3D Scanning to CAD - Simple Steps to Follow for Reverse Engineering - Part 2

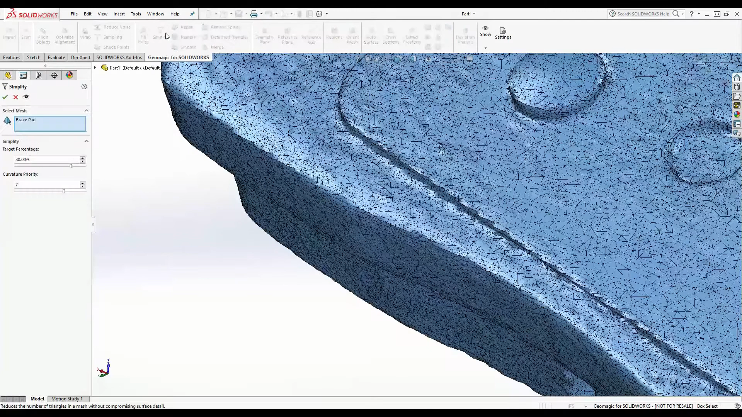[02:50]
And I'm going to set this to 33%. So what this tool does is a curvature based intelligent decimation. And really what that is, is it removes triangles on the flat surfaces and keeps the triangles in the areas of high curvature.
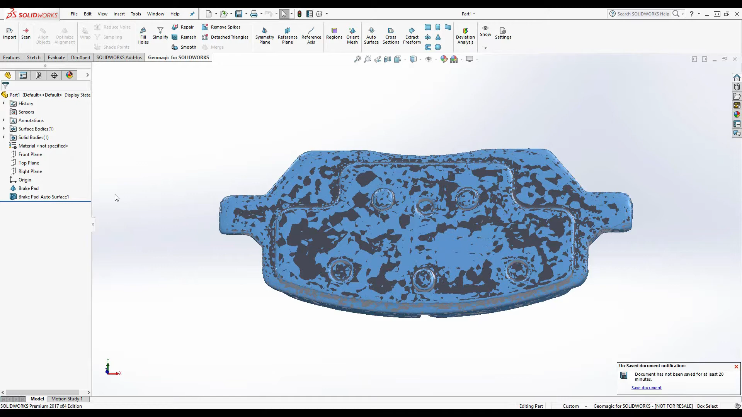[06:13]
The result of autosurfacing is a series of NURBS surface patches that have been fit to the contour of the part, but really there's not much editability to this part.